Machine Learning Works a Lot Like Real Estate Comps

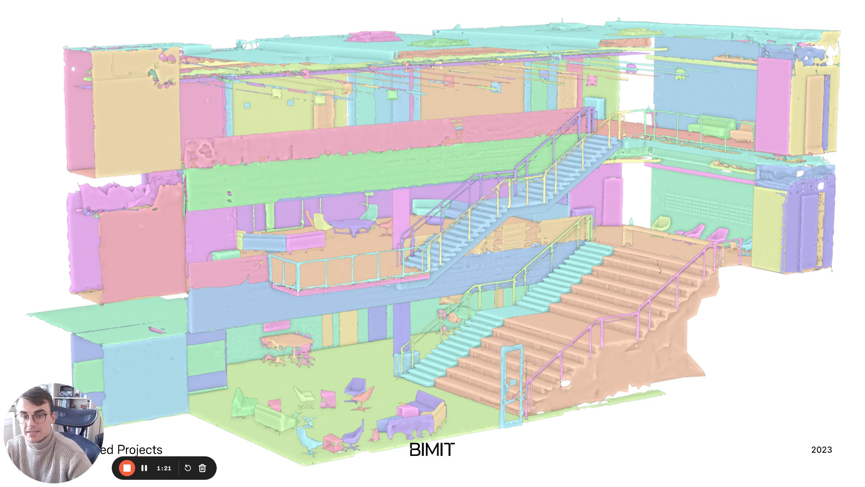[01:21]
we started with reality capture a kind of imaging and we automatically identify components for modeling and these models can be used to inform anyone that works with buildings
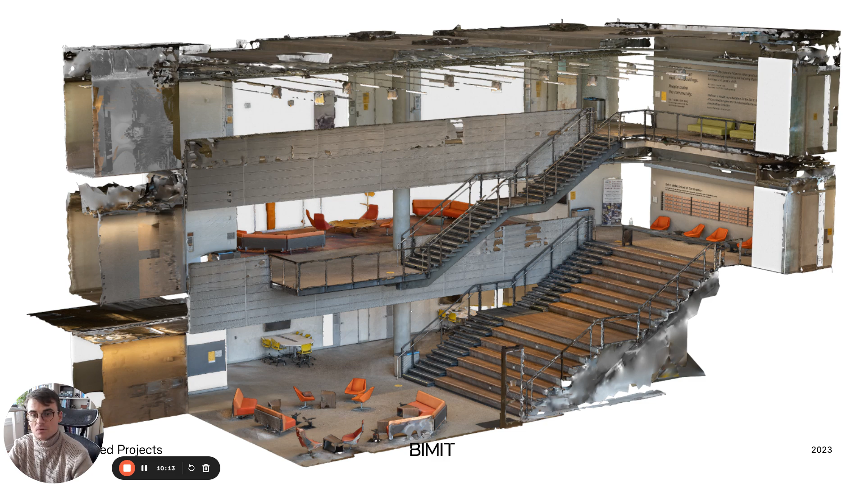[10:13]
so in my own work the process is no different we take some representation of the world we transform it into a useful feature space we're drawing boundaries around all the building system component categories like walls and doors